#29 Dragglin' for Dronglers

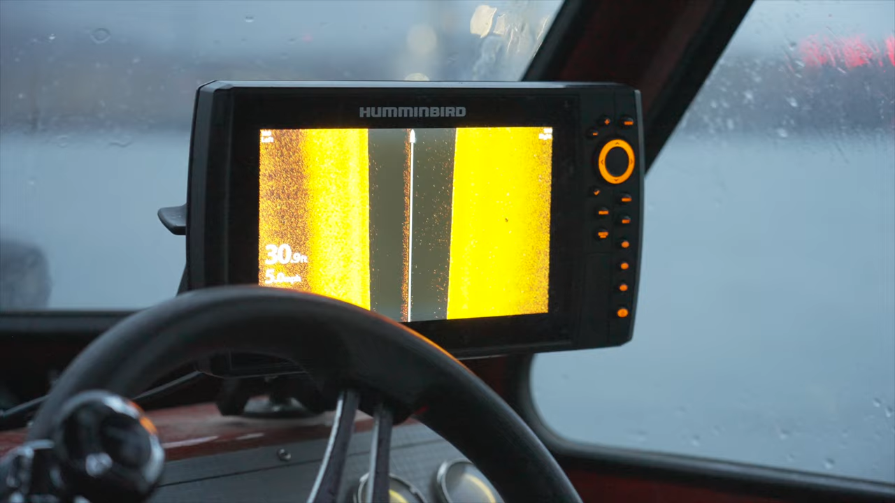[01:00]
Captain over here has got the old scanner taking a look, the old sonar.
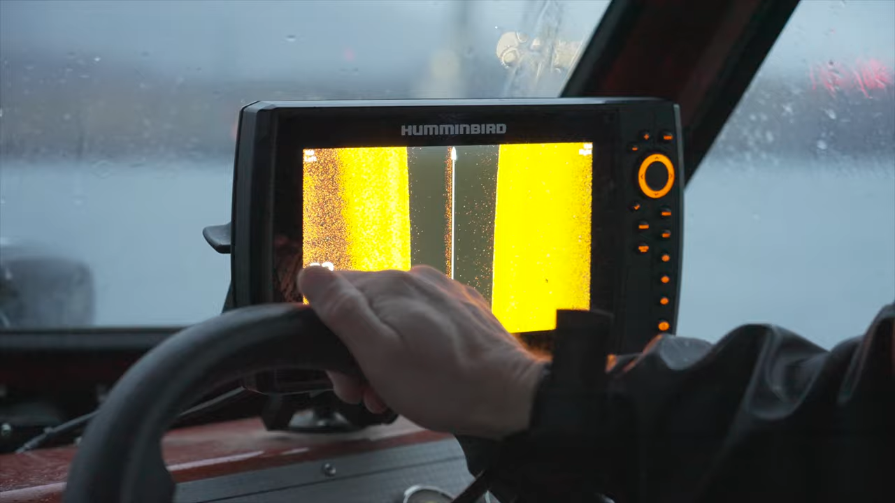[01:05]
Talk to me about maybe the naysayers that would say that it's cheating and using technology to locate the fish. Who said anything about cheating?
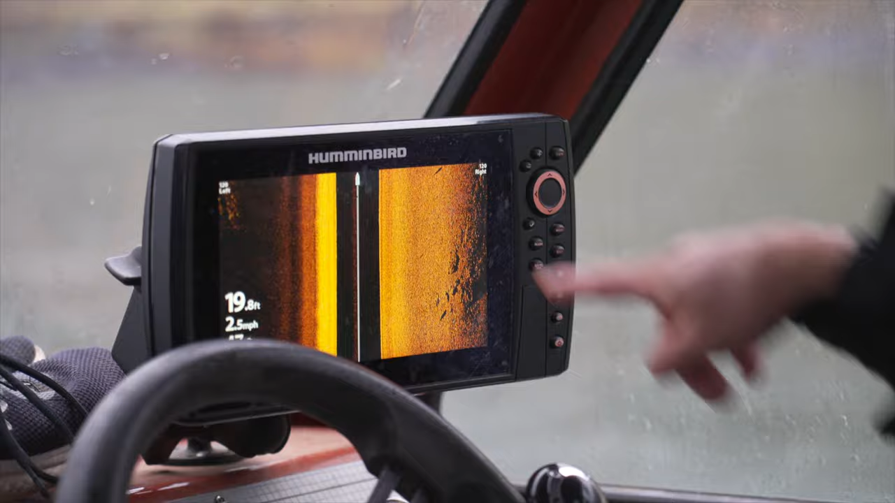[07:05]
Another one. Oh, yeah, dude. Another big one, huh?